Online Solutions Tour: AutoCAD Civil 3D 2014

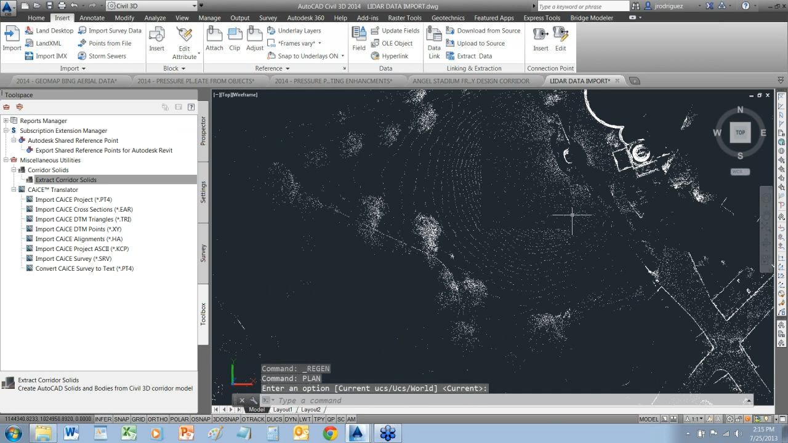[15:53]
Go to the top view real quick here. You can see there is my point cloud data as I am working through that. Now, what is more interesting about this, I am going to go ahead and do something a little bit different here. In Civil 3D, this has been around for a little while. I am going to close this one down. That is just attaching a point cloud. I can physically see it. I can look at it.
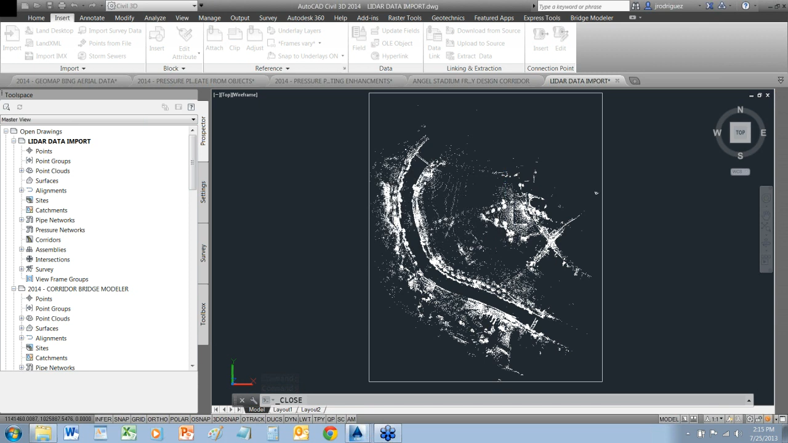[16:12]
There is not really much more that I can do with it. The other option is to actually build a point cloud object.
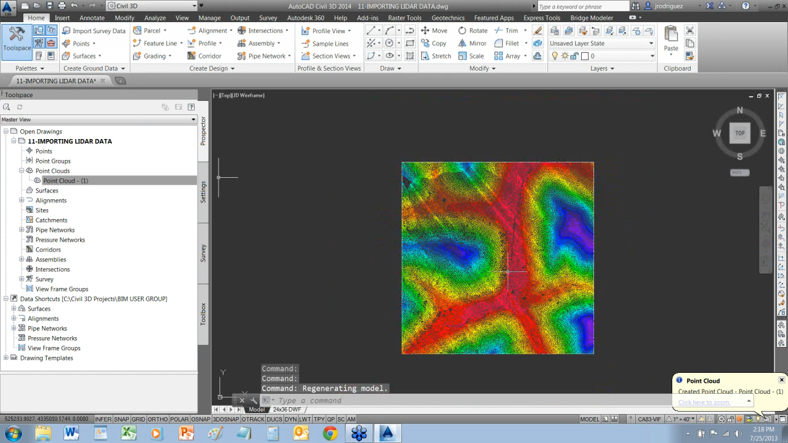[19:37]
So, what I really want to do is I want to take that point cloud and I want to generate, because it has been processed down to just ground data, I want to create a surface from that data. So, in Civil 3D, beyond just viewing it,
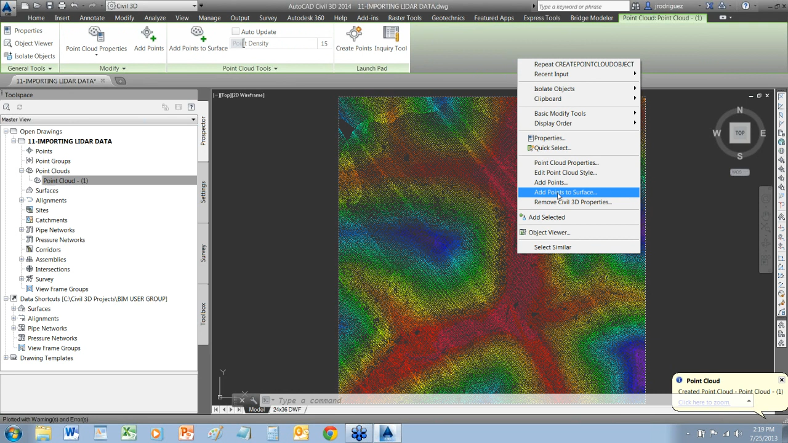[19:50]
I have the ability to also create a surface from it. And it has been around for a while. So, again, terrain.
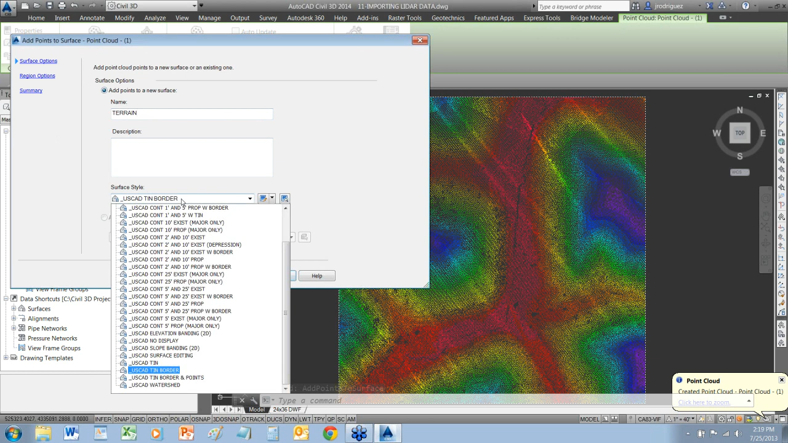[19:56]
I am going to use, let's say, one foot, five foot contours. And in the case of point clouds, the data can be very large. Mine is a small point cloud, so I will use the entire extent of the point cloud,
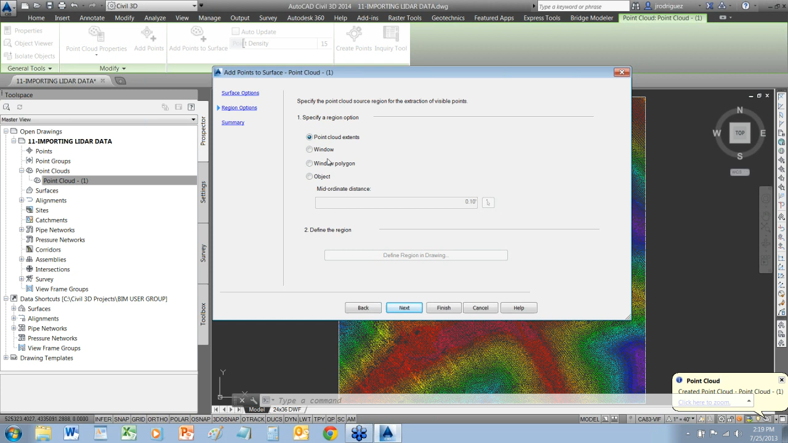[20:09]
but you can also minimize that down to a smaller region and then go ahead and produce that actual surface object.
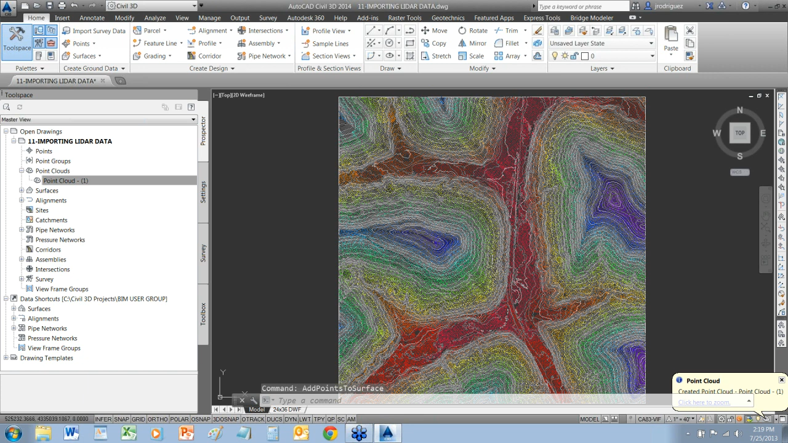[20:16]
So, there is my contours coming straight from the point cloud.
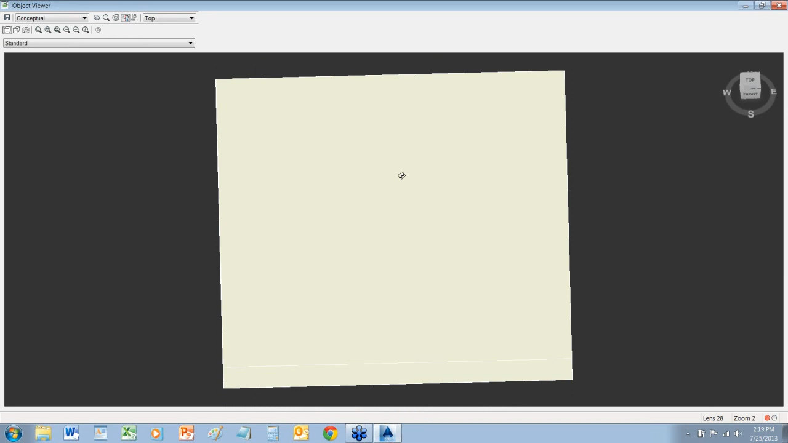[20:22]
So, it is possible, oops, that is the wrong object. It is possible to produce an actual 3D surface
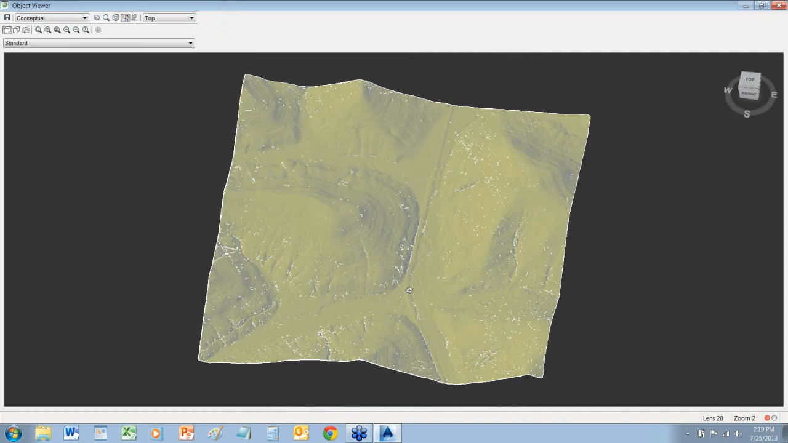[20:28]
from point cloud lidar data in Civil 3D. It has been around for a while.